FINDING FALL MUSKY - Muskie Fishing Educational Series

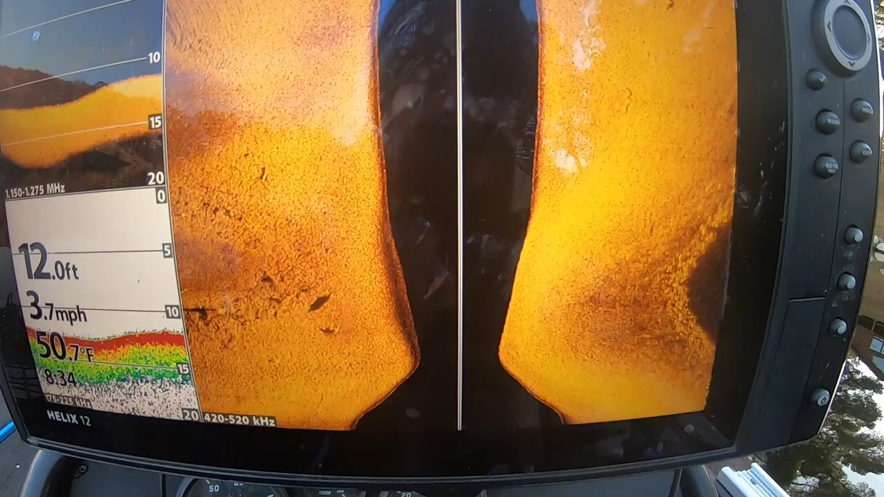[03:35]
On screen: depth 12.0 ft, water 50.7°F, speed 3.7 mph
so I'm looking for little spots of bait, like that right there is a little bit, tiny bit of bait.
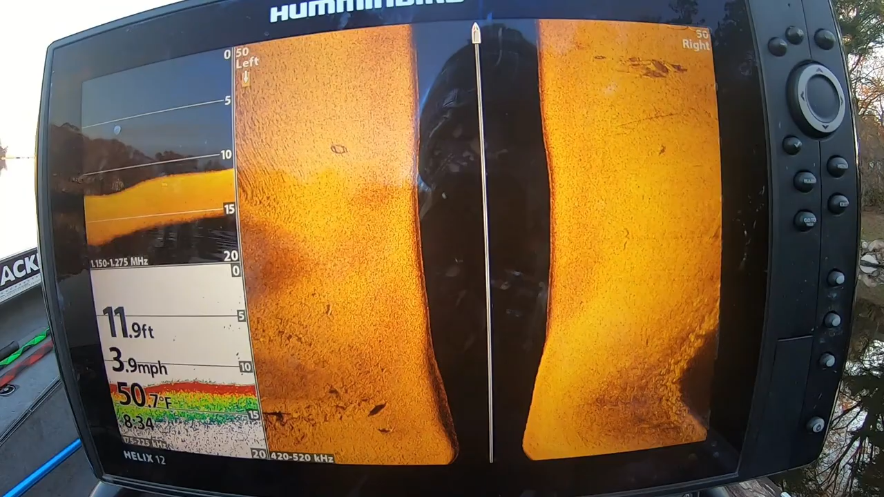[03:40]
On screen: depth 11.9 ft, water 50.7°F, speed 3.9 mph
I'm looking for bait here, some structure there.
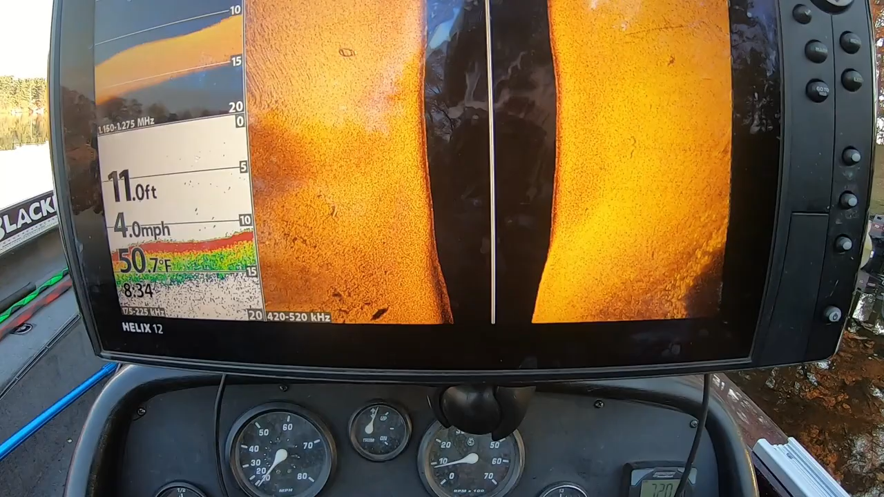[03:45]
On screen: depth 11.0 ft, water 50.7°F, speed 4.0 mph
If I can find bait and structure on one shoreline, hopefully a deeper edge.
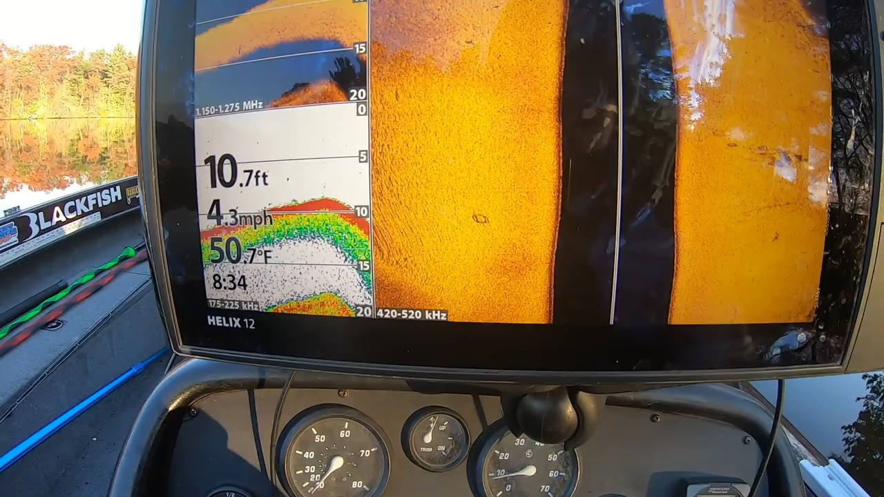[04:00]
On screen: depth 10.7 ft, water 50.7°F, speed 4.3 mph
Let's see here if I go out over here.
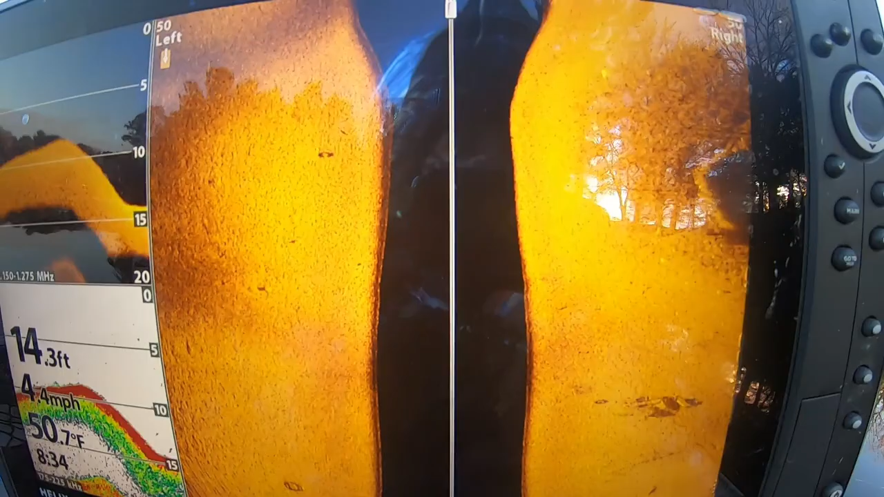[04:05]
On screen: depth 14.3 ft, water 50.7°F
Let's look. Do we have any bait?
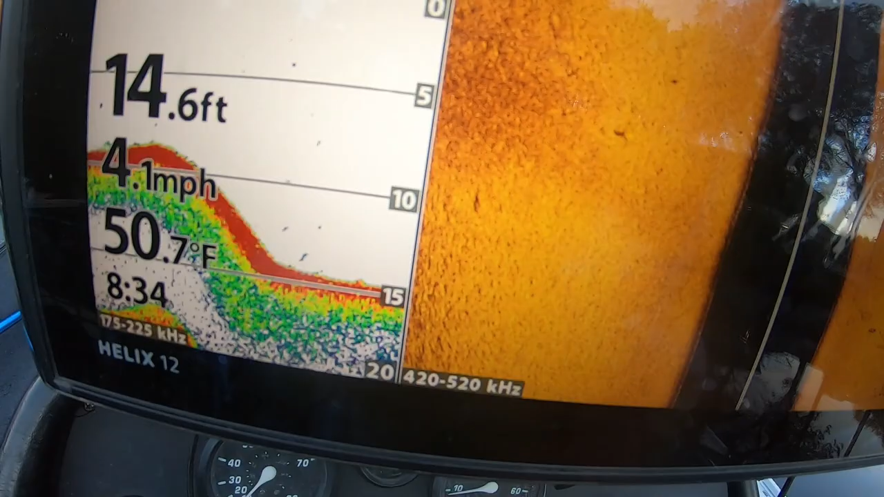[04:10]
On screen: depth 14.6 ft, water 50.7°F, speed 4.1 mph
No. Not a whole lot of bait.
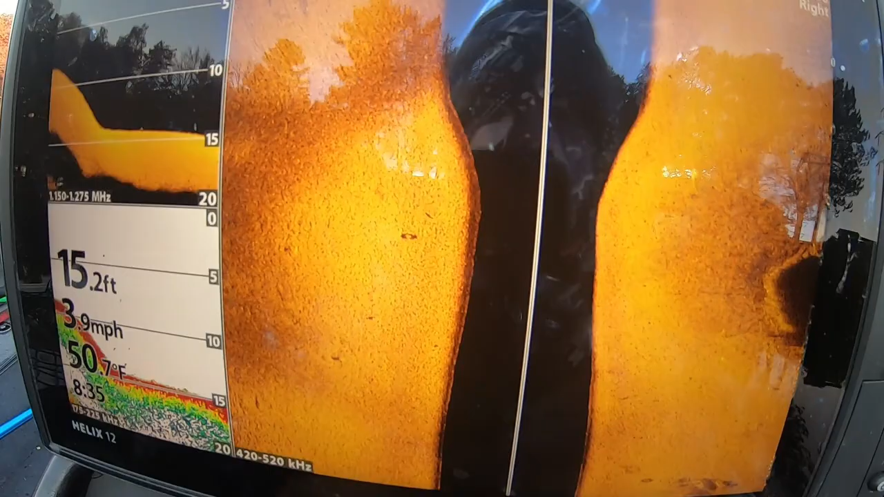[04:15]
On screen: depth 15.2 ft, water 50.7°F, speed 3.9 mph
But there is some structure there. Could be some bait on that.
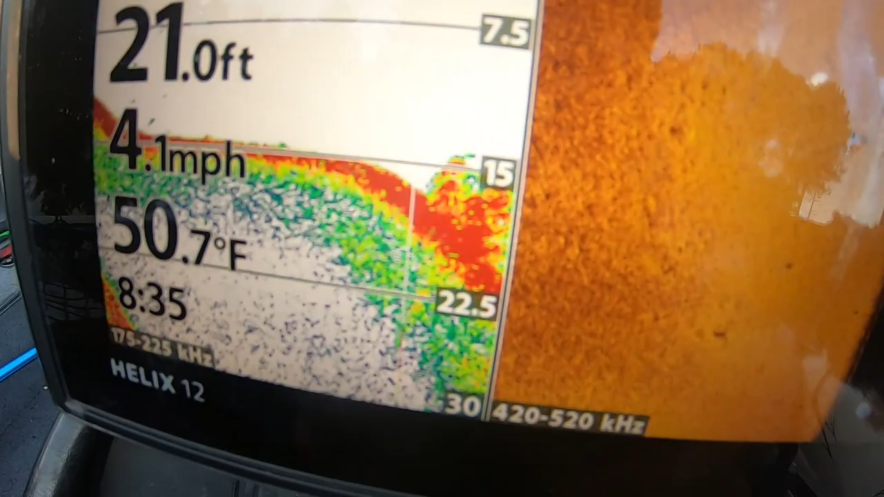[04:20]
On screen: depth 21.0 ft, water 50.7°F, speed 4.1 mph
Look at that, there's some structure right there, and a bunch of bait off of it.
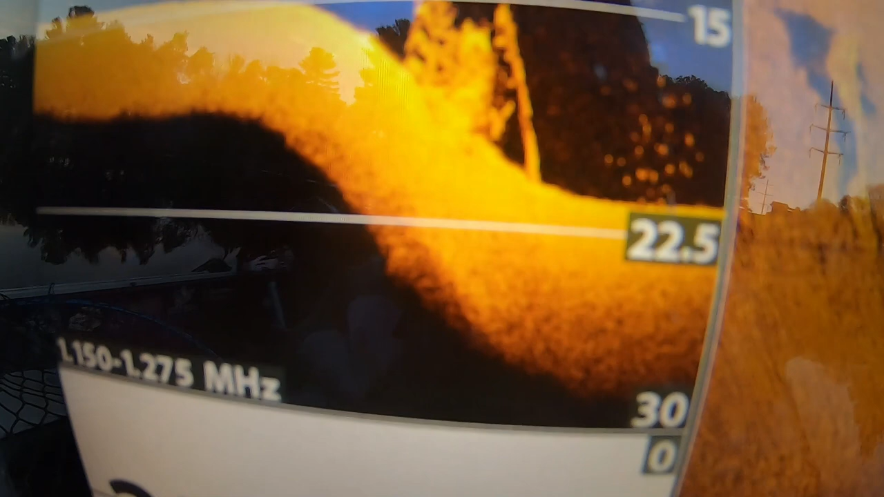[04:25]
Look, see that bait? That's what you want.
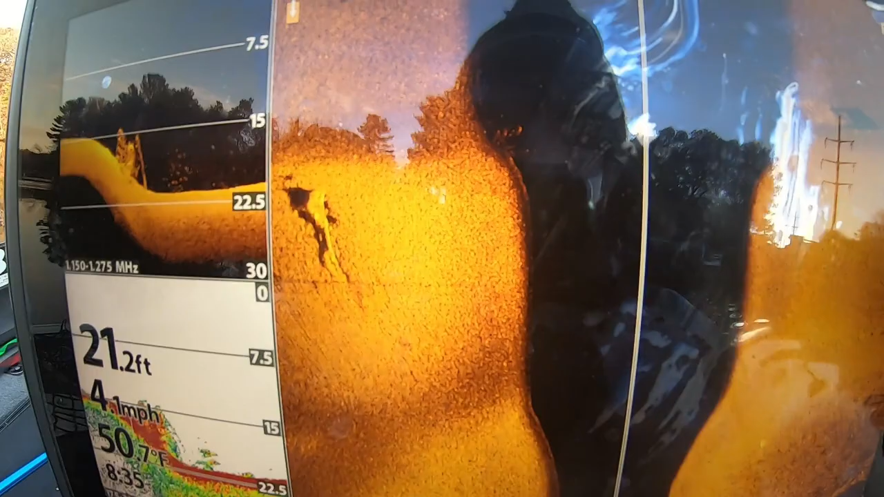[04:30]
On screen: depth 21.2 ft, water 50.7°F
Bait. This is what you want right here.
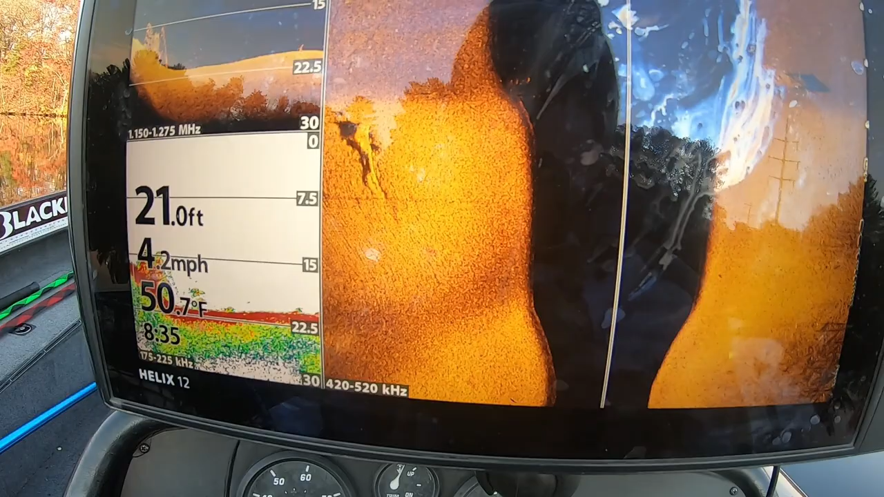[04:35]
On screen: depth 21.0 ft, water 50.7°F, speed 4.2 mph
Just fishing some, these are 15 foot cribs, I think.
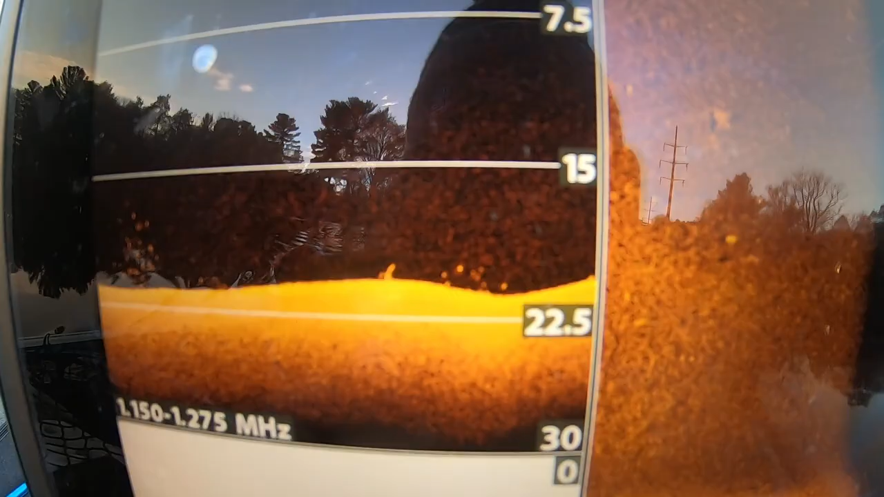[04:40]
There's tons of bait all over them.
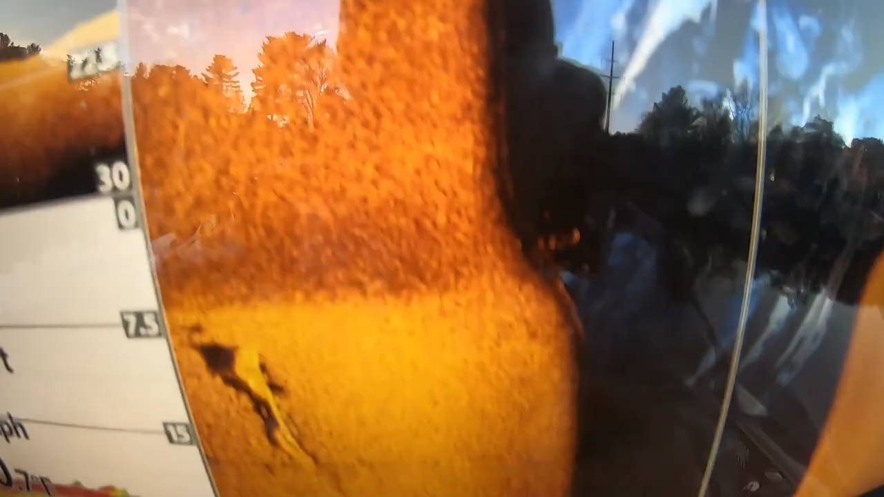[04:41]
So I'm gonna flip a Yui here.